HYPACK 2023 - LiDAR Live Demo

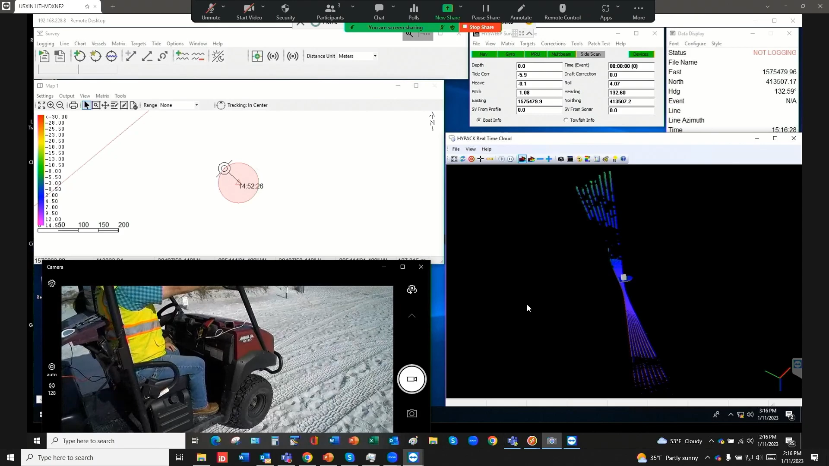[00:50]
so we got our that is connected
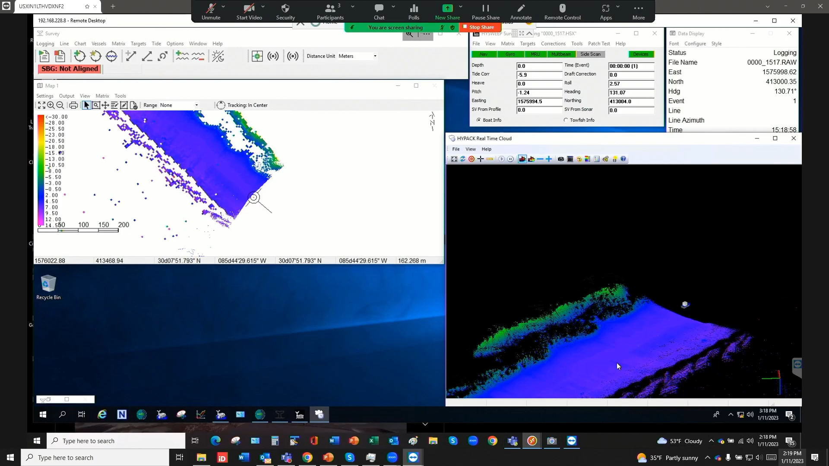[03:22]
you can see because the lidar is only about oh eight feet above the ground maybe seven feet above the ground that where the uh the dune on the left hand side let me get the camera back up so the dune on the left hand side is just a little bit higher than the camera so that's why we're not picking up the flat so the higher you can get the camera the better uh it'll pick up the flaps that are over to the side so we get ready to see these dunes coming up here in a second there we go and they're starting to come into play